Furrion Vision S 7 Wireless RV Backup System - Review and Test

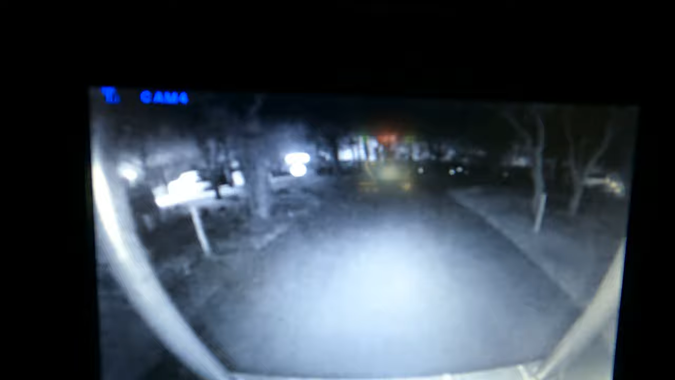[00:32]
just saw how dark it was out there now. Just so you know, I have the 5 inch model Which if I were to do it over again, I would go with the 7 inches I know it's like a hundred dollars more or something like that But I think the little bit bigger screen brings a lot of value Let's see I can show you what the side ones look like Let's see what the left side of the vehicle.
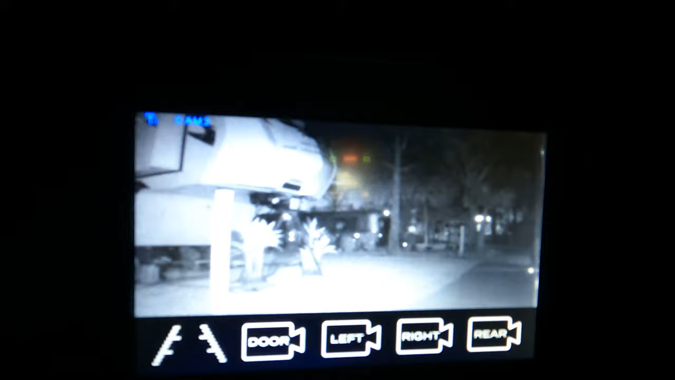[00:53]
Look at that. We were just out there It was pitch black and you could see like it's day.
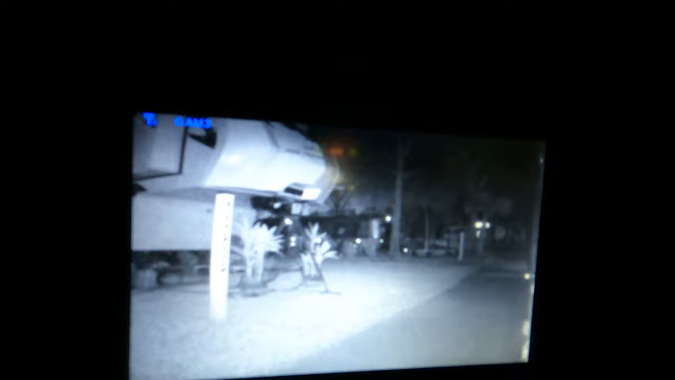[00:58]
Let's check the other side Try the right side